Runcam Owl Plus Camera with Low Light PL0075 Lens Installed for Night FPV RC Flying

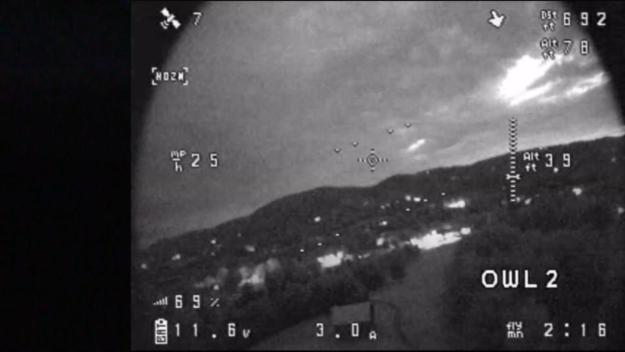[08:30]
I can see down towards the clubhouse a lot of light there
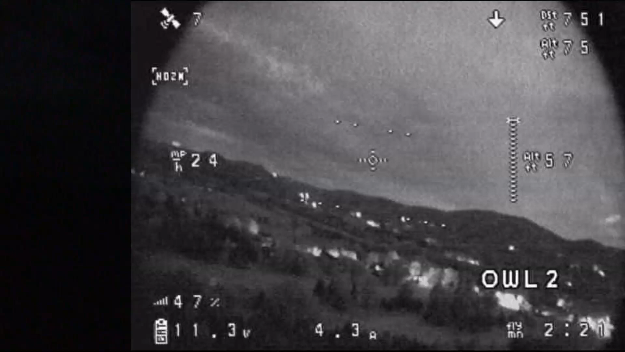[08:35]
I'm only at 40 57 feet it says but now 79
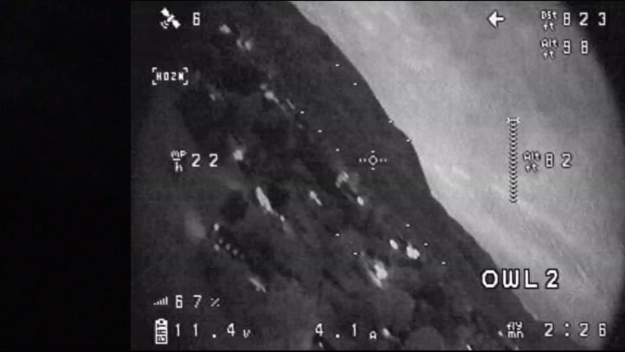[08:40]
seeing tenants way out of the distance there
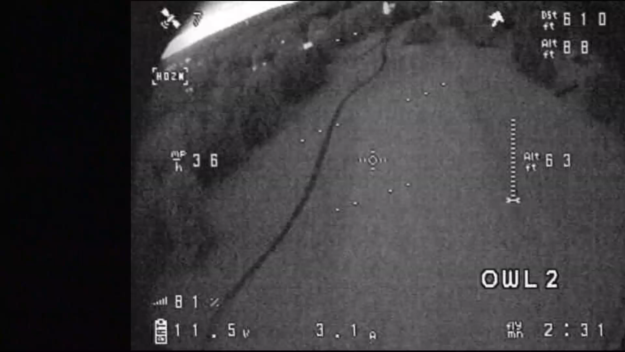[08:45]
looks pretty good though I'm amazed still at this time of night this dark
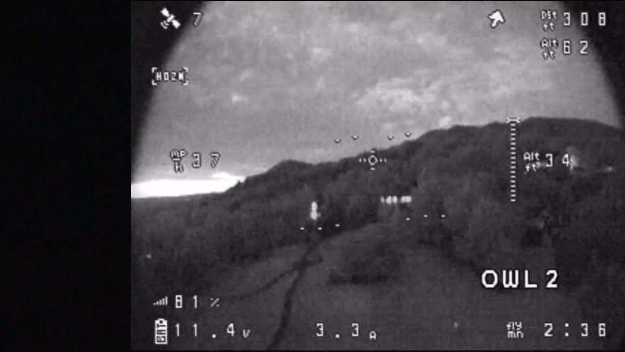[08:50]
it's picking up light from the sky that you know you wouldn't even think was there
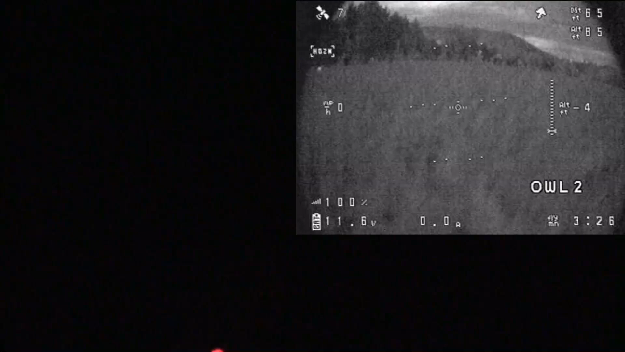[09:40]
maybe see a little bit of the sand traps down there yeah I see that a little bit in the roof of the barn just peeping out of the trees there just barely the camera can't even catch any of that
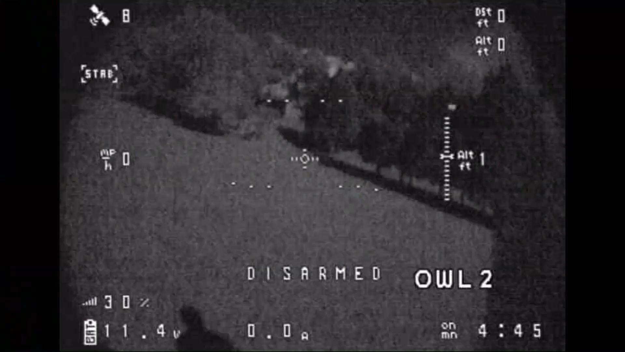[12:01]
there we go now here's a clip from midnight we went out when it was really dark at midnight
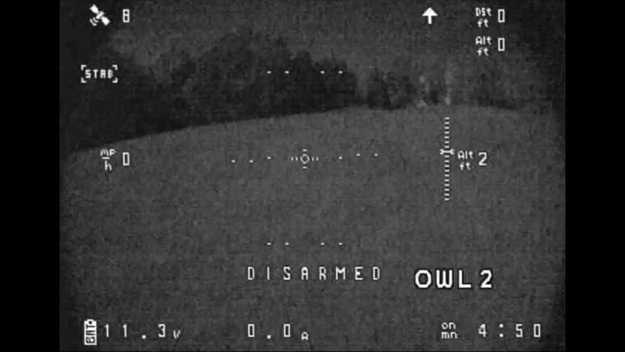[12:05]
but there was a full moon so that added some ambient light
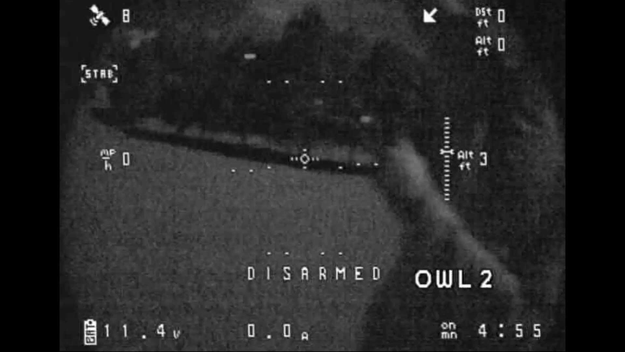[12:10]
John's pointing up to an aircraft that's flying by you can see the blinking lights
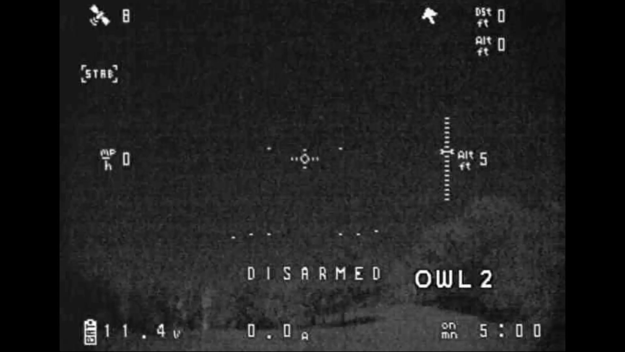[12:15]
it was really dark we couldn't we couldn't
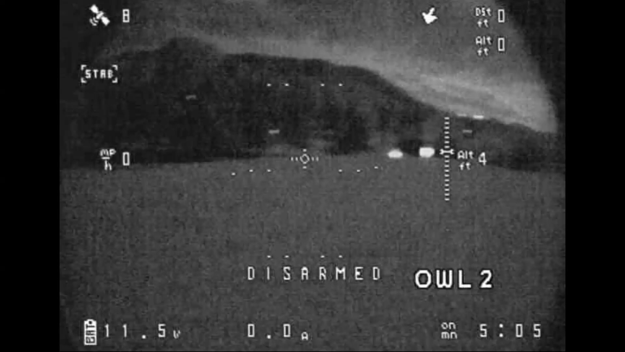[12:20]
make out much there's what it looks like there's what it looks like looking straight at the moon John noticed another aircraft flying by you can see it moving along there and there's
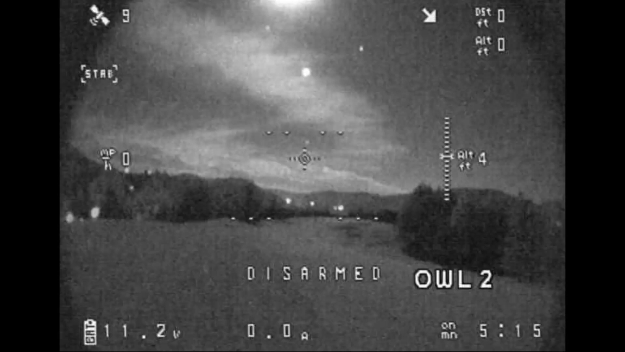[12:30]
a couple of stars or planets underneath the moon that are showing up and you can kind of see how the light plays off the clouds but yeah it was really dark out there
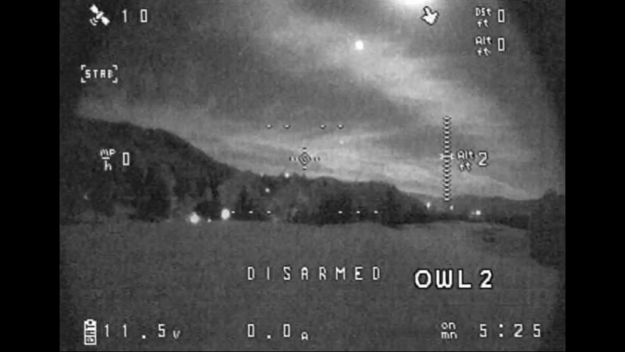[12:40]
so it looks to me like you could even fly at midnight you just have to adjust the brightness contrast on your goggles to